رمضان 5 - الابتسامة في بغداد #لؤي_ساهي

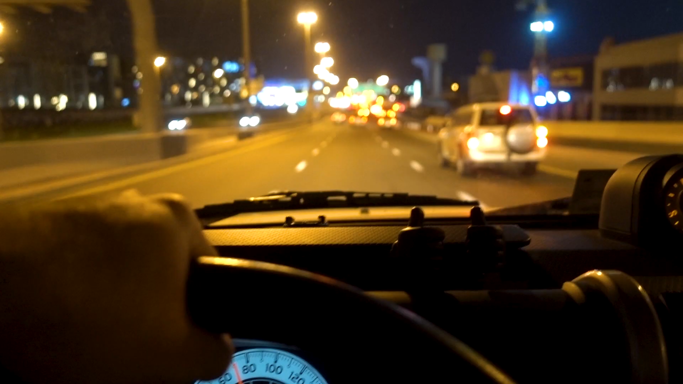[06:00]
يلا نرجع سهله تفويله زينه هسه تشابس الوادم تفطر حتى السيارات.